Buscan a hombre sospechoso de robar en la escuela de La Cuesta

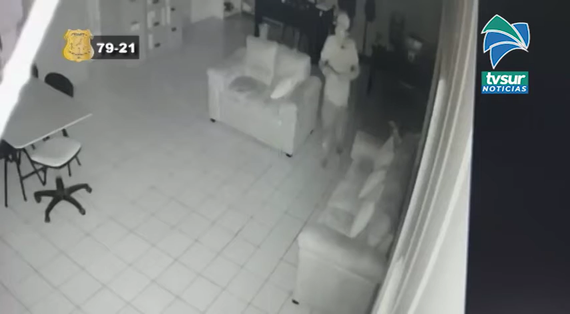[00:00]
La Delegación Regional de Corredores del Organismo de Investigación Judicial requiere la colaboración de la ciudadanía para localizar e identificar a la persona que se observa en esta grabación. En apariencia, el individuo ingresó el 23 de noviembre del año anterior en horas de la noche a un centro educativo ubicado en la cuesta de Corredores en Punta Arenas y sustrajo varios artículos del interior. El sospechoso es de piel blanca con textura delgada, una estatura alrededor de 1.60 a 1.70 metros,